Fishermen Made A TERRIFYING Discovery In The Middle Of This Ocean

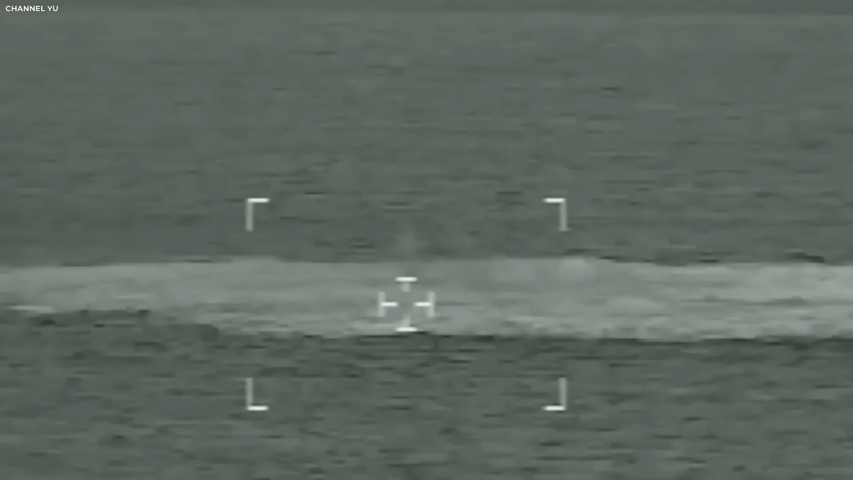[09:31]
In the footage, you could see bubbles rising ominously from the depths of the Baltic Sea.